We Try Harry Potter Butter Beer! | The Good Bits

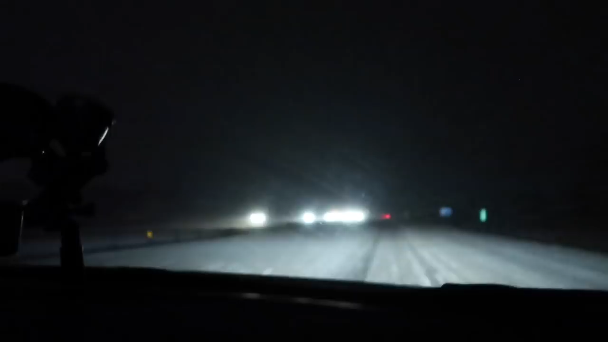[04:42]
It is beautifully snowing on the freeway. Snowy white roads. It's supposed to snow till tomorrow afternoon.